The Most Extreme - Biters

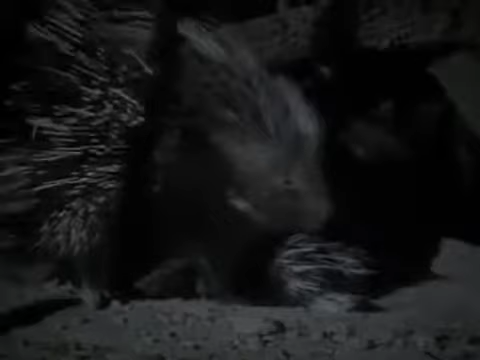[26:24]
Faced with a wall of spines, you'd have to be crazy to take on a porcupine. Or be one of the most feared scavengers on the African plains. Hyenas are tough.
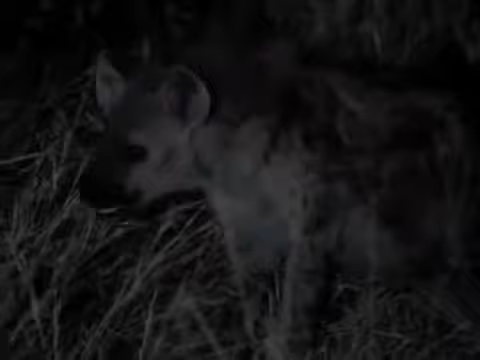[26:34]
They're armed with jaws so powerful that they're one
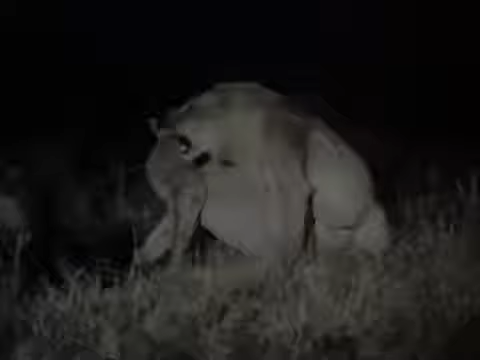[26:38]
of the few animals that can take on the king of the beasts.
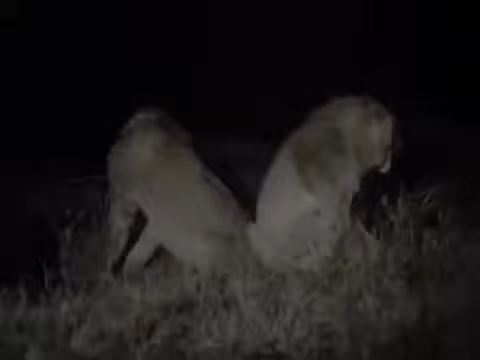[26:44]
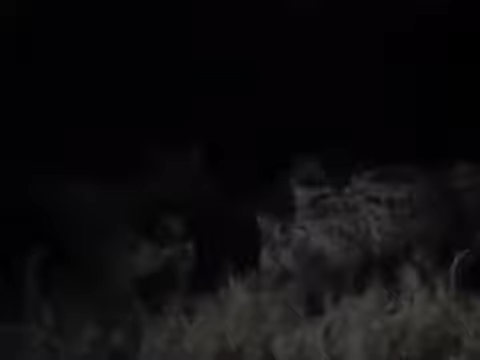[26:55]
But even hyenas will think twice before taking on a porcupine.